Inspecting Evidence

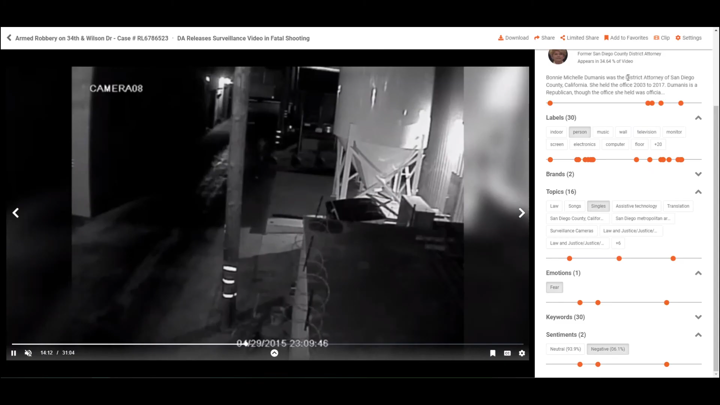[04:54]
Add to favorites option can be used to add evidence to the favorites folder so you can find the evidence quickly the next time you need it. VIDIZMO DEM provides an additional function to clip the evidence.